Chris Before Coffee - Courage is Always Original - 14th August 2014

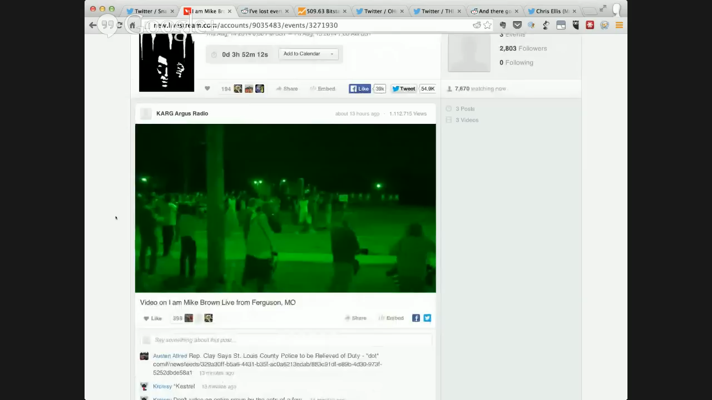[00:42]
was just live streaming this video footage of peaceful protesters who once the sun went down the police decided no longer had a right to be there. And I've turned the sound off because sound never really works on the live streams when you try to do it like this.
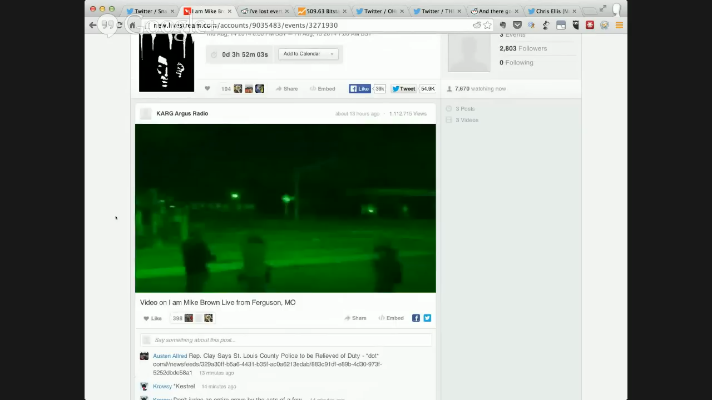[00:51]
But if you check out my Twitter stream, at Mr Chris Ellis, you'll be able to see the link to this that I tweeted last night.
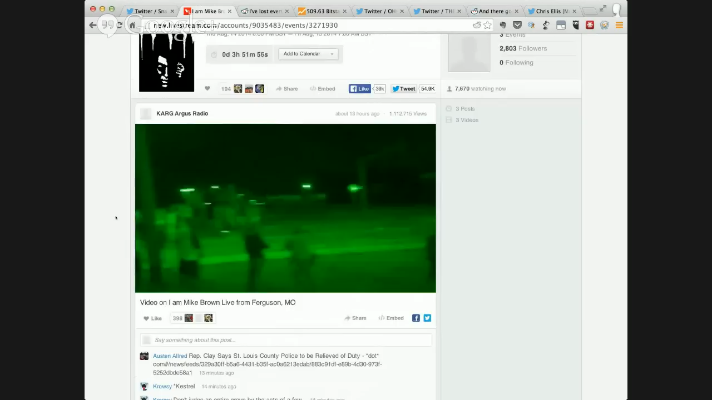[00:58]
I stayed up really late.
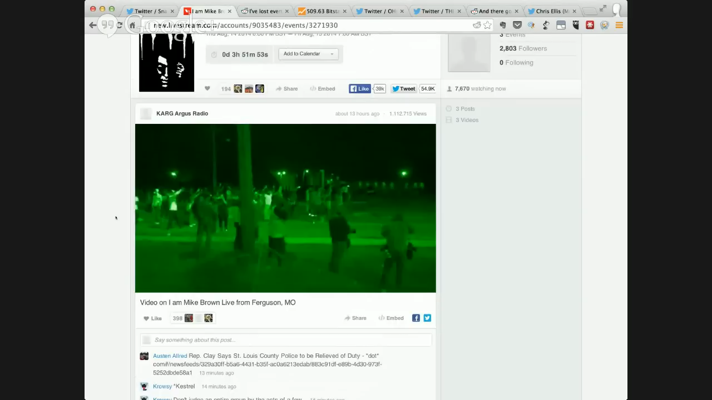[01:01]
And it was just a very, I mean, you really felt like you were there. And the chap was going around, he was coughing because of all the tear gas. You really felt for him. He was interviewing people, he was getting people's comments and suggestions.
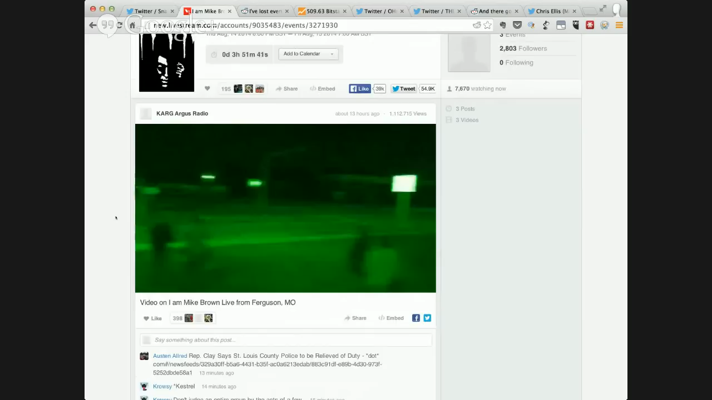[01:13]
Nobody there was being aggressive. The police then around this period of the video here, it's about eight minutes, nine minutes in.
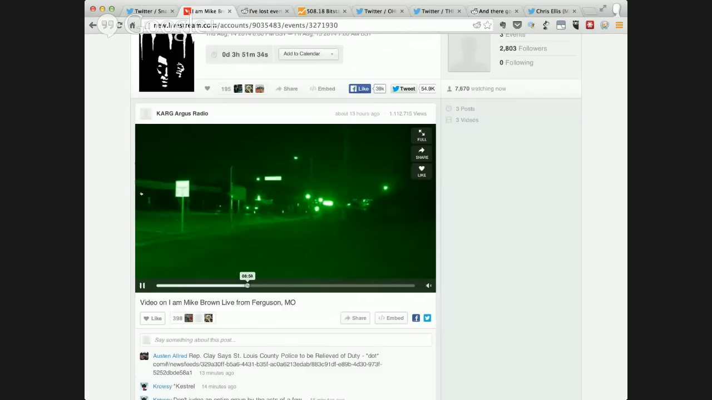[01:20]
They start throwing explosive projectiles at the protesters, rubber bullets and tear gas. There you go. And also there was sound, there was like sirens in the background that were designed to make their eardrums like hurt.
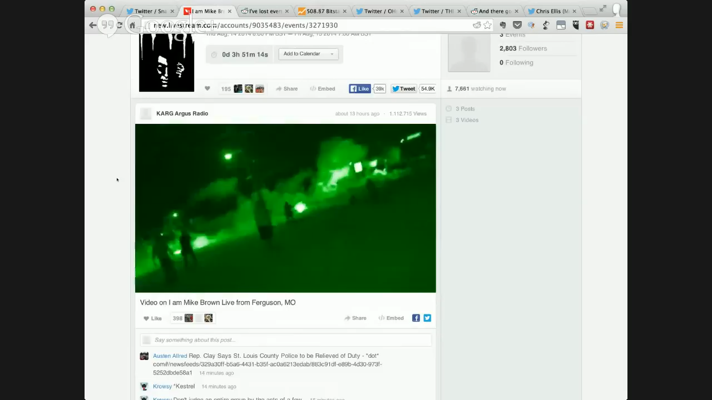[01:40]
So they're trying to drive these protesters into the residential areas. And it was kind of like what's called a bullpenning technique or kettling. No, that's called kettling, where you try to kind of trap people.
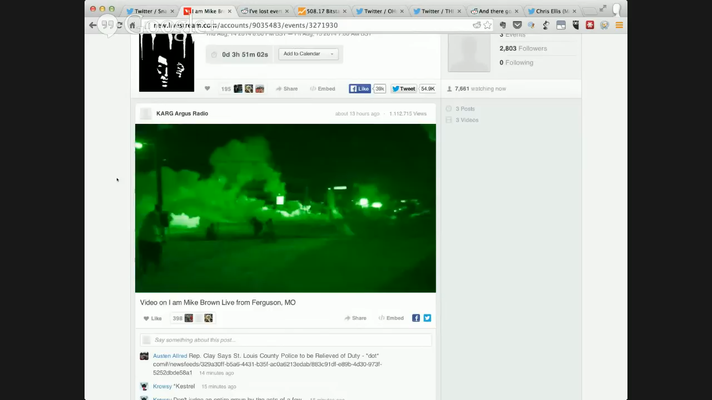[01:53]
So a lot of people couldn't even get home anyway, because they were locked into these kind of cul-de-sacs. So I just don't know what to make of this. There were numerous tweets going out last night.